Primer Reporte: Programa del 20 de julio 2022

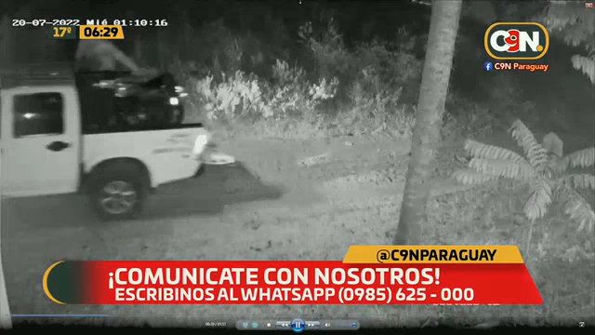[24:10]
Ahí está, ahí llega. Llega 37. Alexis. 37. ¿Cuál sería la 37 área central? Comisaría 37 Tarumandel Luque. En este se ve bien, en este ángulo, perfectamente. Mira que la inscripción en la patrullera, sí, ¿verdad? Para ser más objetivo, que casi le pusimos la tercera ahí, ¿verdad? Sí, pero casi. Sí, es de Luque. Valle Pucú. Sí, entre Luque y Aregua. Luque y Aregua, sí, señor. Bueno, y ahí vemos. ¿Ahí qué pasa?
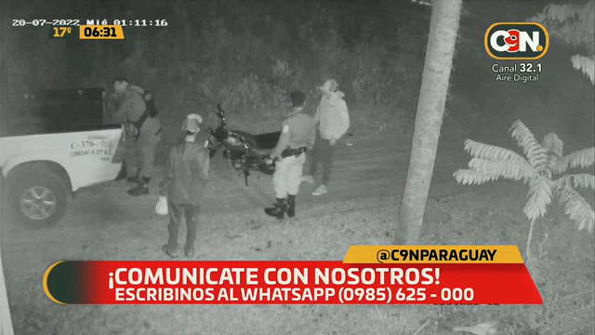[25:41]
Pero como son, mínimo, ¿verdad? Judith, ¿alguna vez viste un procedimiento así? No, pero por eso te necesito casa, entender. Esta persona que nos envió el video sabe más. Sí, sabe, ¿verdad? Más. Y entonces si nos cuenta o nos reporta lo sucedido, sería interesante. Pero sí, por supuesto. Ni una persona que fue detenida y posteriormente liberada, o sea, o aprehendida o demorada, se le lleva hasta su domicilio en la patrullera. Eso sí. A ver, lea mi mensaje, por favor. Buen día, la mayoría de los políticos. Bueno, acá ya empiezan a opinar. A opinar. El mismo jefe tiene.
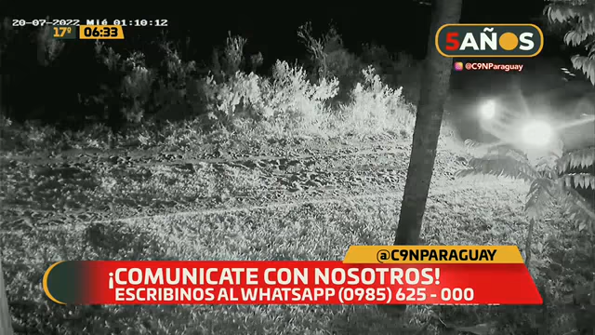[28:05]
Buen día, ahí se ve claramente que el muchacho le pagó y el policía ni en bota y luego guarda la plata, dice. Bueno, vamos a mirar. Atención a esto que es grave. Detenidamente. Ahí va a bajar la motocicleta. Le ayuda el policía. Eso sí me llama la atención, ¿verdad? Pero vamos a ver, vamos a decir que le está ayudando de momento. Hasta que se demuestre lo contrario, ¿verdad? Según la descripción física, el flaco le pasa plata al policía. Y los dos son flacos. A ver, por eso. Por eso vamos a mirar bien. Ni ella es sulfural, ¿sí? Ahí. Baja la moto que no parece tener desperfecto, ¿verdad?
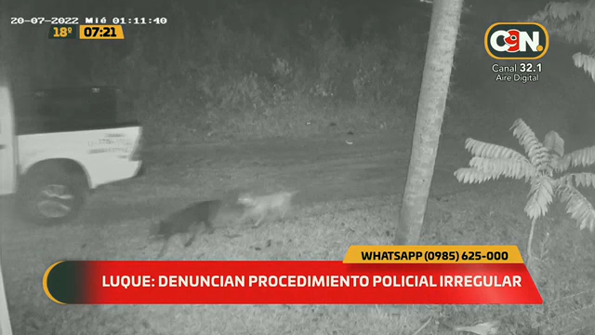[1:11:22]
Puede ser que le haya ayudado, dice otro televidente, ¿verdad? No. Y llevado hasta su casa. ¿Qué pasó? Acá ya me llegan mensajes sobre el actuar de estas personas. ¿De quiénes? ¿De los uniformados?
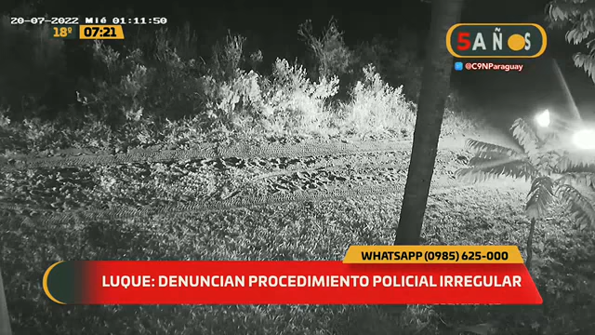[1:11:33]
Serían conocidos de la zona, hermanos que se dedican, según gente de la zona. Drogas, microtráfico. No, a... ¿Qué? Serían motochorros conocidos, los hermanos Aquino, dice. ¿Motochorros? Sí.
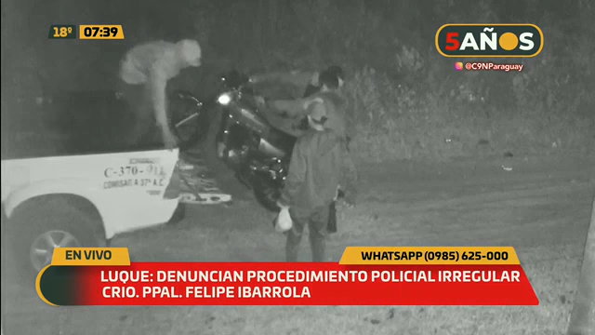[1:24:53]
Y personal de esta procedieron, ¿verdad?, al traslado de la motocicleta hasta el domicilio de estos muchachos, ¿verdad?, que son conocidos acá en la zona. Comisario, el efectivo, uno de los efectivos comenta si recibió algo, no sé, famoso por el combustible, porque uno de los muchachos le pasa algo en un momento dado, que saca de su bolsillo de alguna parte de su vestimenta.
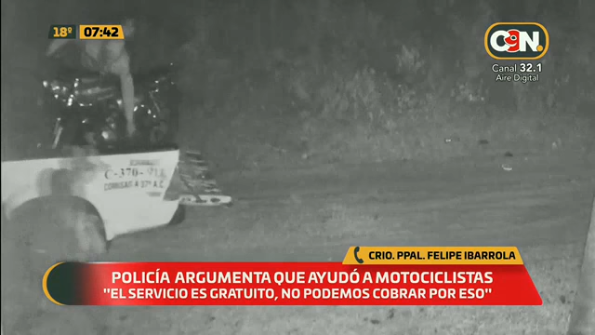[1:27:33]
En la toma donde se ve inclusive ya la figura del policía, los policías y de los motociclistas, el muchacho que baja la moto, al bajar la moto saca algo, cambia de mano y después le pasa al policía.
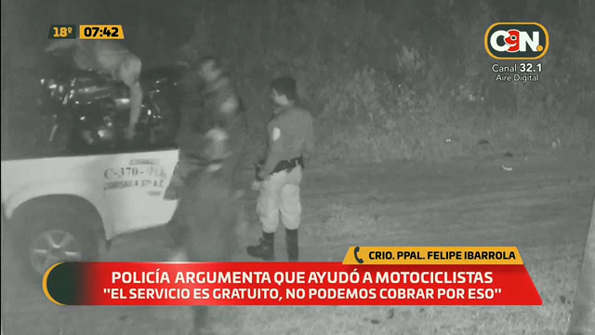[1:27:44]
Y mira, yo te digo, no se ve bien, pero da la impresión de que es un papel de billete. Por eso es lo que nos llama la atención. Para que indague mejor, comisario, porque sabemos que a veces, los subalternos también a los superiores le pueden meter en problemas. Yo no estoy diciendo que haya pasado esto, pero es lo que se ve. El gris, comisario, se va y tiene algo en la mano y le pasa algo al policía. Por eso, para que tengas en cuenta ese detalle y que después esto no sea un problema mayor para vos.